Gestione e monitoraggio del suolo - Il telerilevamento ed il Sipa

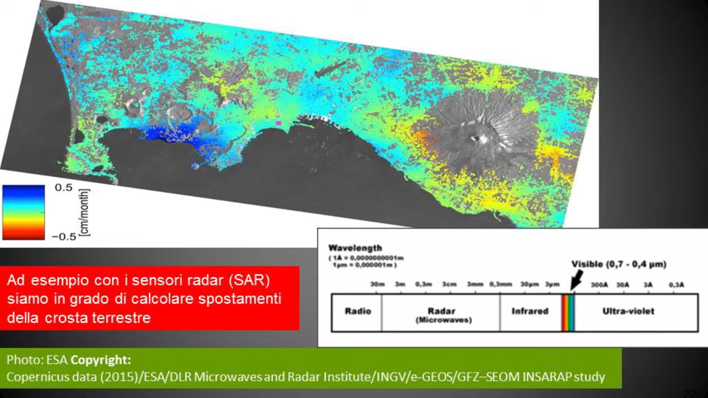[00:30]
Ad esempio, con i sensori radar SAR siamo in grado di calcolare spostamenti della crossa terrestre